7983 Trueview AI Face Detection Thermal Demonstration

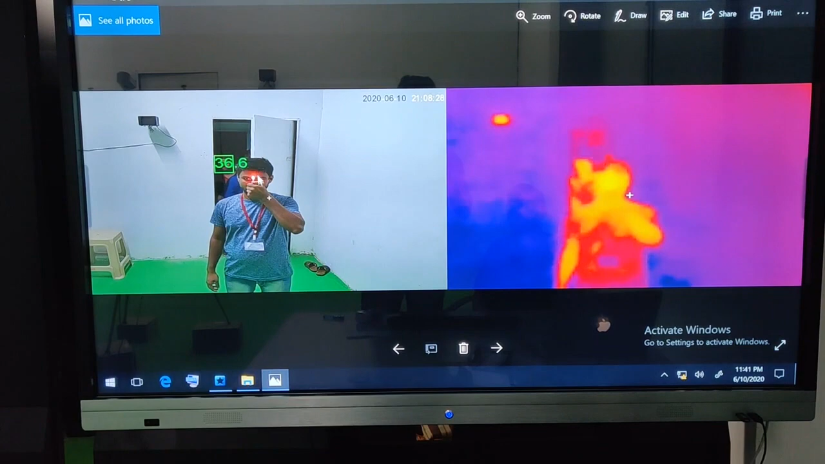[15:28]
इस तरीके से temperature भी show करता है
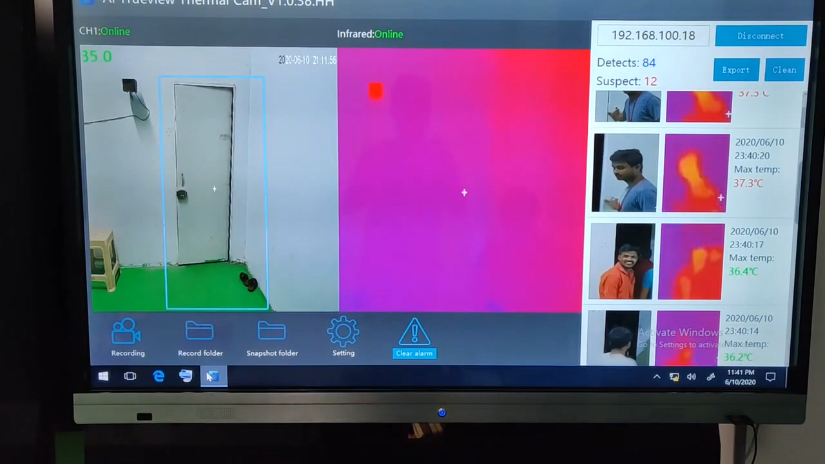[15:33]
इसके बाद में आपको अगर recording भी देखना है आपने recording अगर पात दिया है directly आप recording देख सकते है मैं अभी इसका recording भी manually enabled किया था वह भी अगर आपको चेक करना है था आप चेक कर सकते है
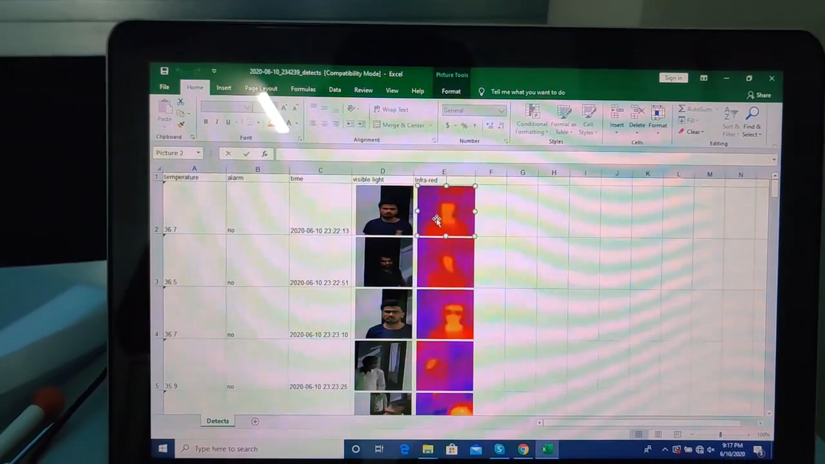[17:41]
आपको शो करता है डिट के साथ में तो आप इस तरीके से अलेग अलेग इमेज आप यहां भी देख सकते हो